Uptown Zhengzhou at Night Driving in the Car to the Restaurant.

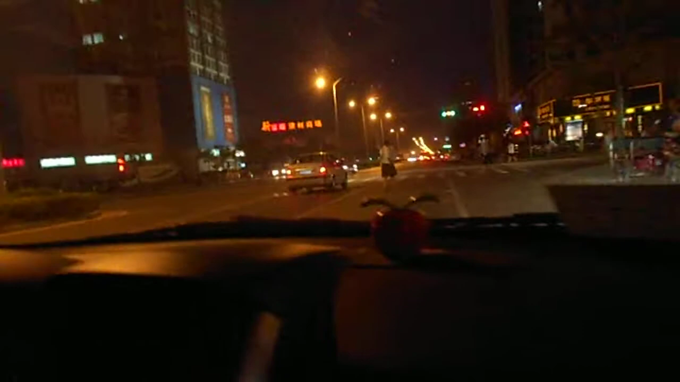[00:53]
We went there. There's one right there. That's a Mongol restaurant right there.